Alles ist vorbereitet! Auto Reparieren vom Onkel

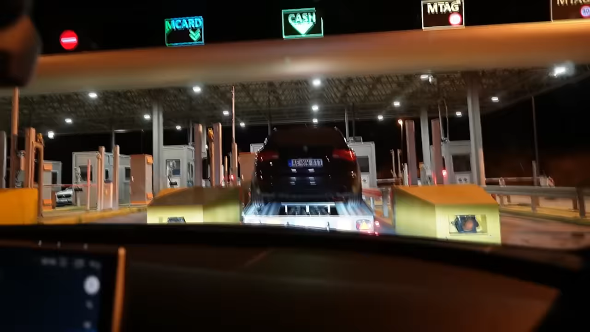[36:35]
Also, wenn ich das sehe, Abschlepper, da drauf ein Audi, kriege ich ein bisschen schlechte Laune. Boah, wir sind jetzt in Serbien. Achtet mal, Waldbrand. Das kann nicht sein.